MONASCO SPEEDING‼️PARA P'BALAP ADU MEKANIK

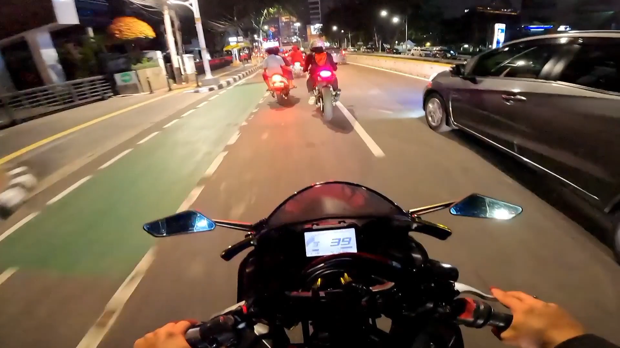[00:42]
Oke cuy, malam ini saya riding-nya barang Endang, ya kan, tuh Woy gila, Kawasaki nih Wow